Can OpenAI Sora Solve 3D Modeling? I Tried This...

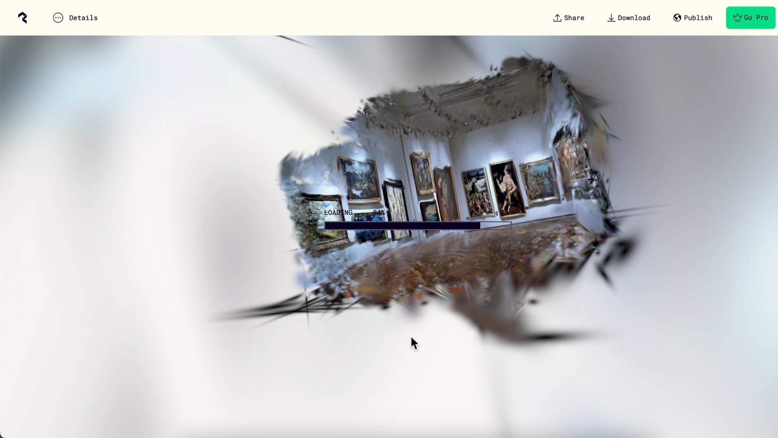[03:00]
Right now, we see that things are not that great for 3D modeling. But remember, these AI videos were for Sora's demo purposes, not specifically for 3D reconstruction.
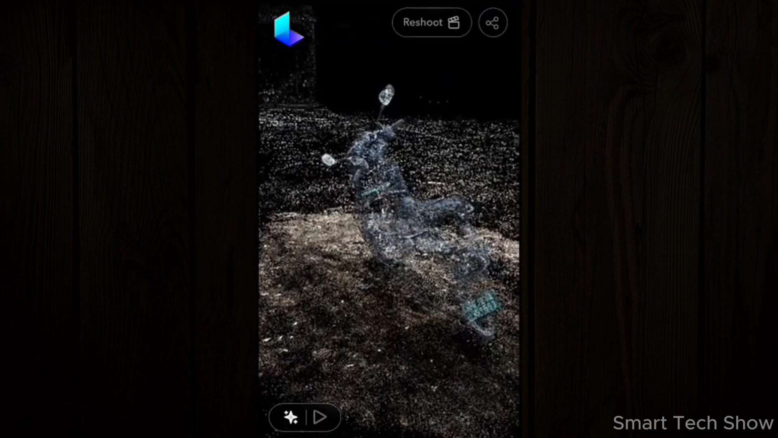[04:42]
Luma allows people to scan objects using their smartphones and remix the 3D models.